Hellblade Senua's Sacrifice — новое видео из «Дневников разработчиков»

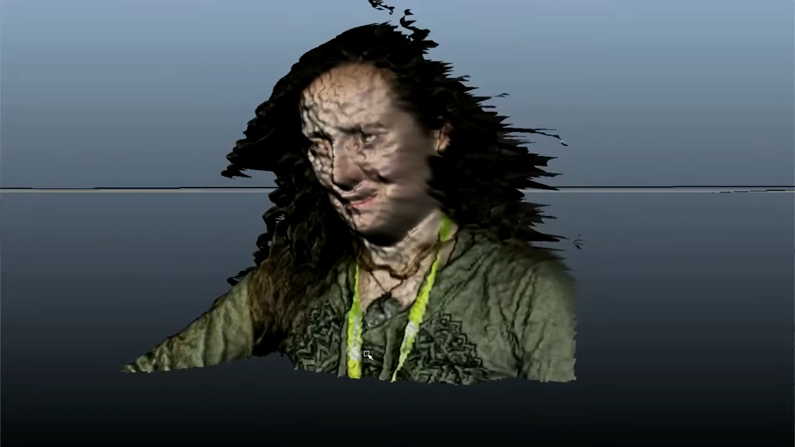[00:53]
but the noise levels of what we were capturing were far too high.